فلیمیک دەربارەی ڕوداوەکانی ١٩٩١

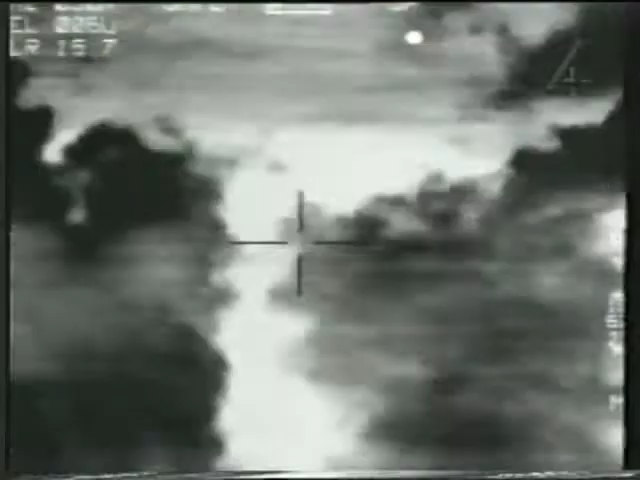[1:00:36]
See anything in the picture? Yeah, I've got a good map right now.
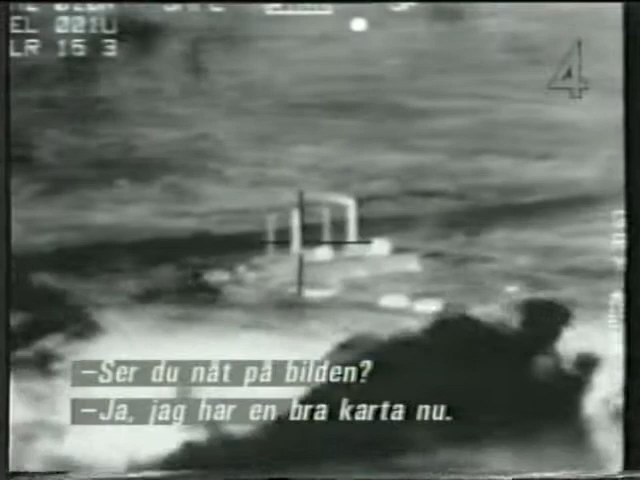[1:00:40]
I'm just getting ready to give you a target designation. Okay. Ett av verktygen var landets elförsörjning. Under luftkrigets andra natt anföll fyra plan det största kraftverket i södra Irak.
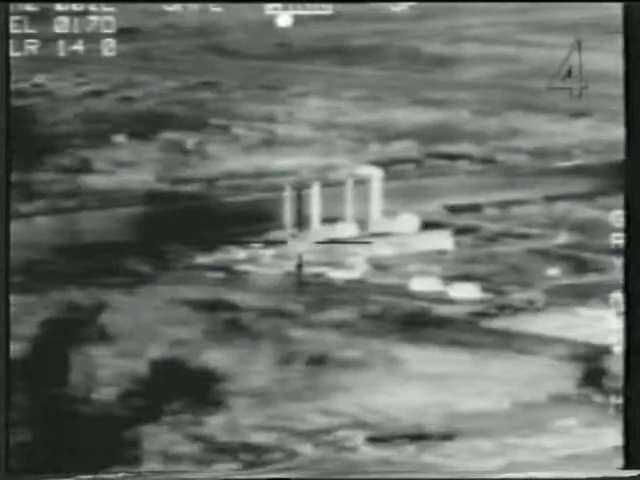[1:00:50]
Piloten Steve Pingle har lånat ut sitt eget videoband.
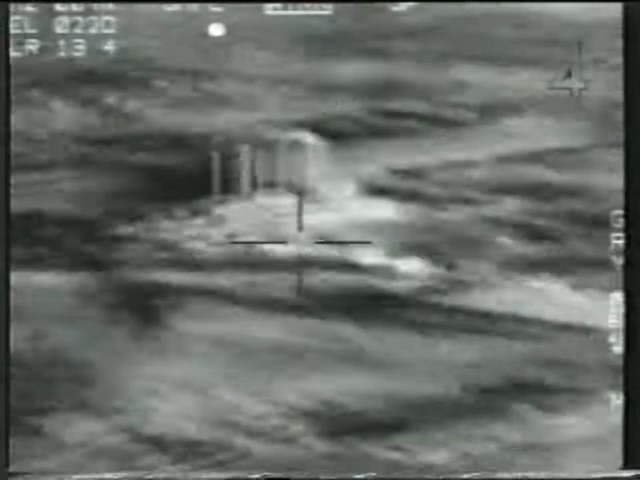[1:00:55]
I was the first airplane to attack the power plant just north of Basra.
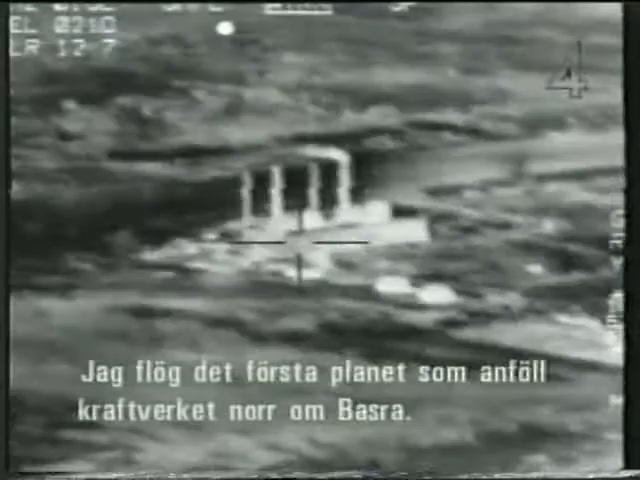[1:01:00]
Bombs going off behind us. Roger. I think our escape will be good, can't you say, Roger. We dropped down as we crossed the Iraqi border
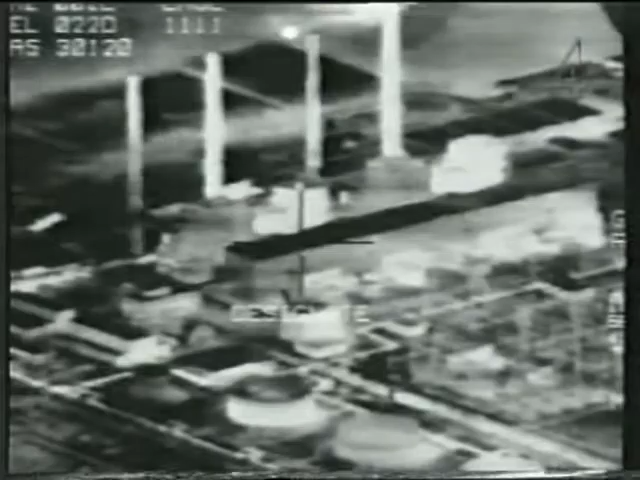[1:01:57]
The boy is all off to the right.
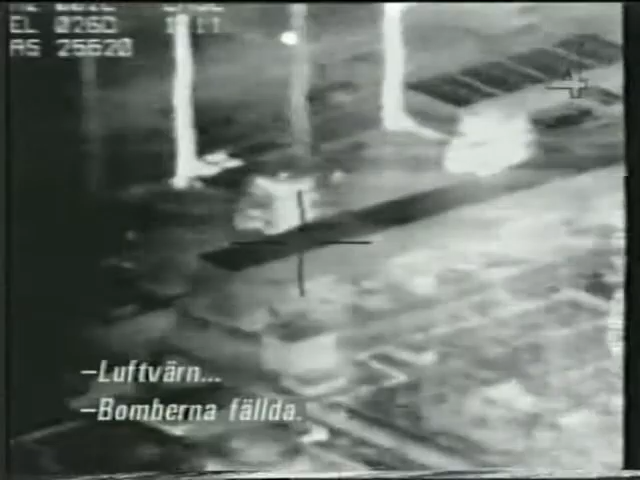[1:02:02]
Okay, bombs are gone.
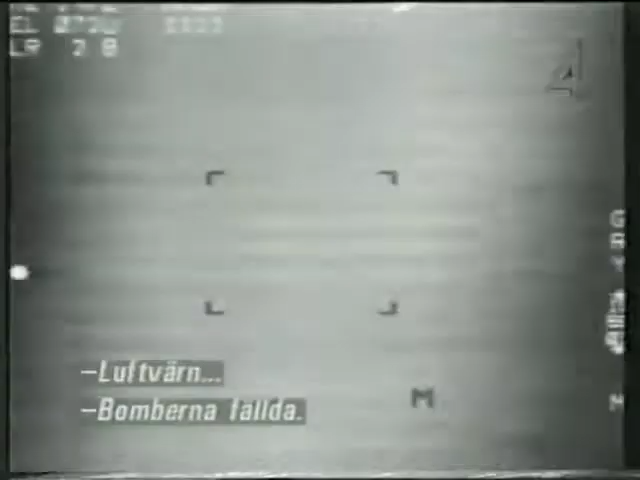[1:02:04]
Okay.
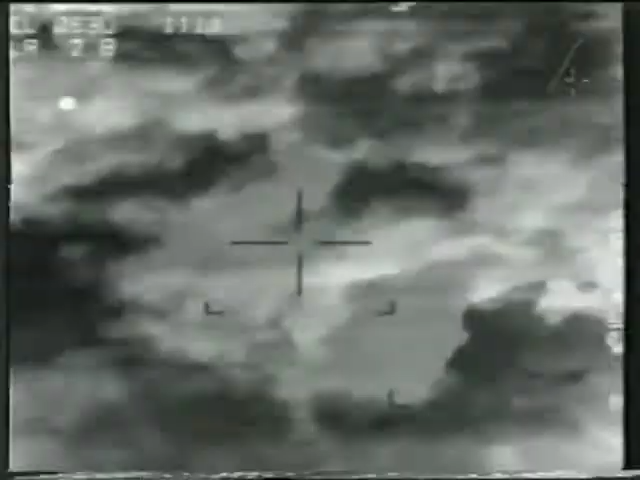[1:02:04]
We lost the picture, huh? Yeah, I'm trying to get it back.